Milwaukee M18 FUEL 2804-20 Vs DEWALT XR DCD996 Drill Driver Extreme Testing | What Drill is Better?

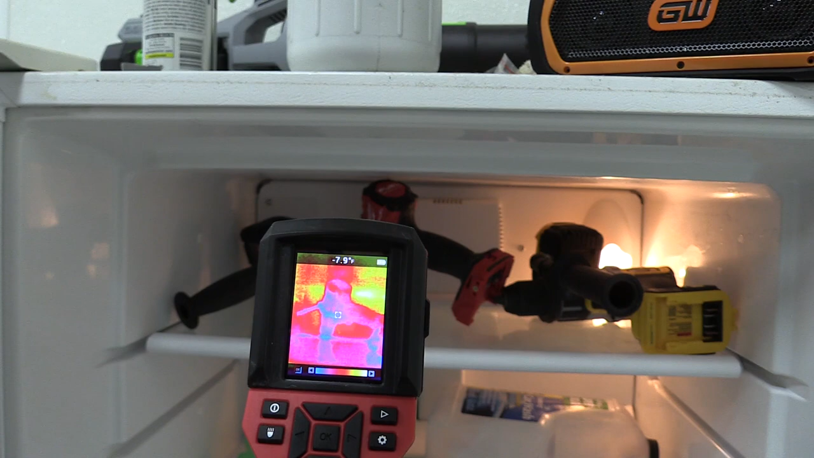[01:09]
we came out here just because these two guys were in the freezer.
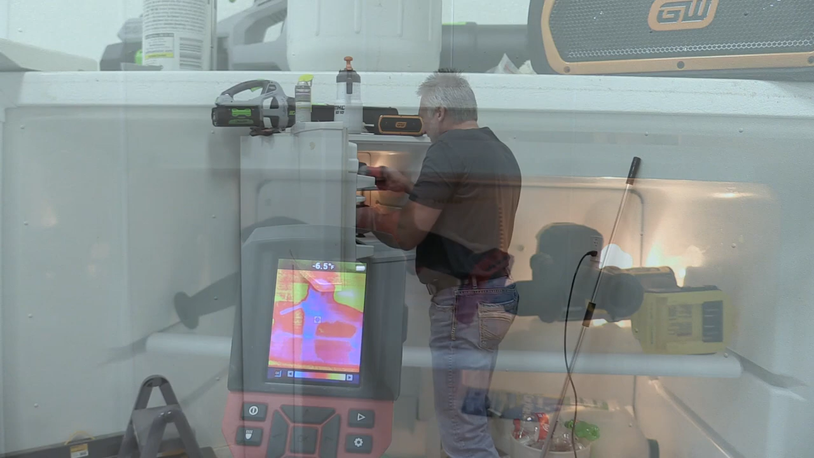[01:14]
People have mentioned in the past how do they work in cold conditions, do the batteries last, do they perform well.